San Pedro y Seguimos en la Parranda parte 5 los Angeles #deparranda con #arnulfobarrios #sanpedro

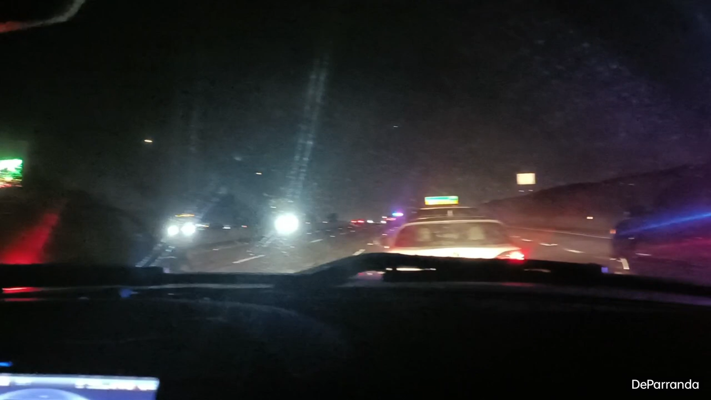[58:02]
Dice que por qué está manejando por ahí. Nos tocó el accidente. Y ya tenemos aquí esperando. Aquí con la polis. ¿Para cuál está diciendo? No se juega. No, allá está aquel que está allá atrás. Allá está, mira, atrasote del otro lado del carril. No está en el carril.